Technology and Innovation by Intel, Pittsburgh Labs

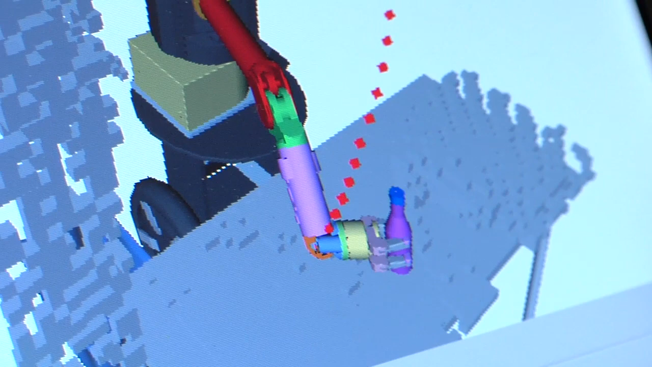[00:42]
One focus is motion planning, which is how do we move this arm in a safe and fast way so that we can complete these tasks. To make a robot that's unsafe is pretty easy.